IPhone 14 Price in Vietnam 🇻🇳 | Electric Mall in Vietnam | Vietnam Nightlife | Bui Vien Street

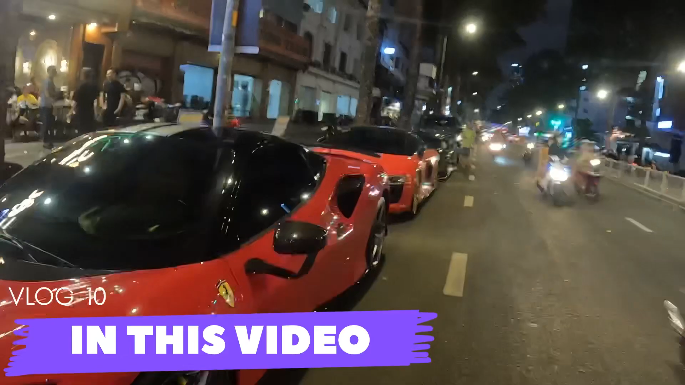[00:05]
ये टूर भी करना जरूरी था, इतनी महंगी गाड़ियाँ एक साथ मेरे कहने पे हटा दिया। भाई कैसे पूछ रहे, यहाँ के पुलिस वाले चेन खींच के भाग गए।
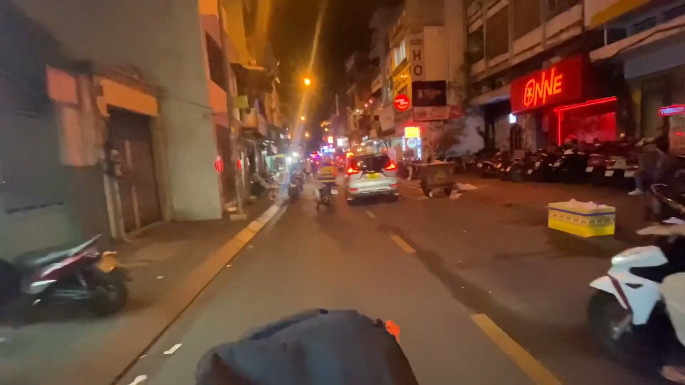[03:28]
तो भैया लगे यहाँ तब निकले थे, मैं कहा साइकिल का टूर करा रहे हैं,
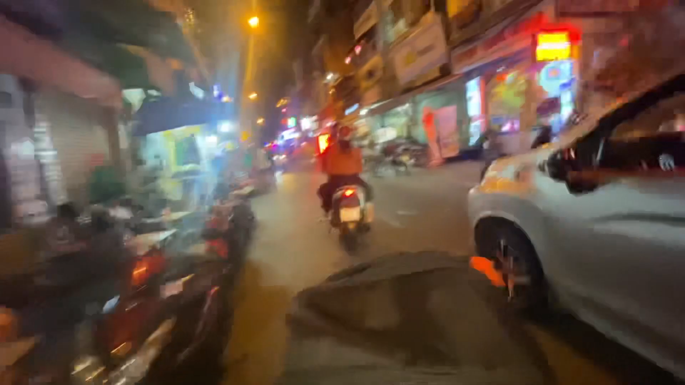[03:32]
तो आपको यहाँ की नाइट स्ट्रीट जो मार्केट है जहाँ पे हमने आपको लास्ट व्लॉग दिखाया है, मैं कहा उसके अंदर से भी निकल लेते हैं थोड़ा सा।
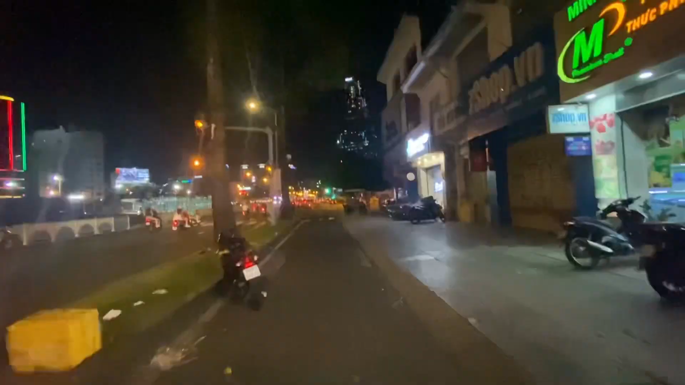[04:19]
तो भैया हम पहुँच गए सिटी सेंटर के मेन चौक पे, जहाँ पे बड़ी बड़ी बिल्डिंग्स नजर आती हैं।
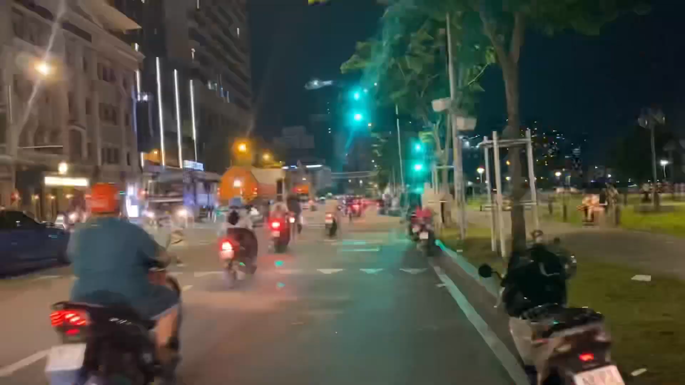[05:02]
और ये जगह बहुत ही प्यारी।